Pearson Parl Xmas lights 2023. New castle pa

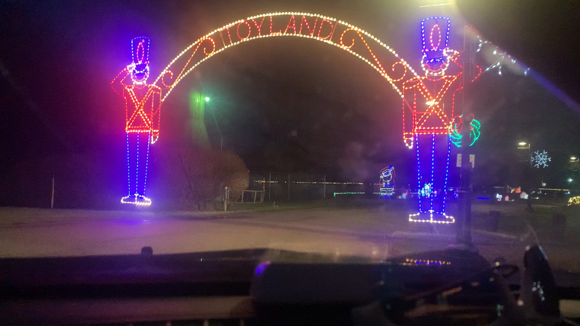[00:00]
Hi, here we are, Pearson Park Lights here in Newcastle. Decided to take a ride through here, why not? They pretty much do what Ewing Park does, a bunch of statuettes, whatever.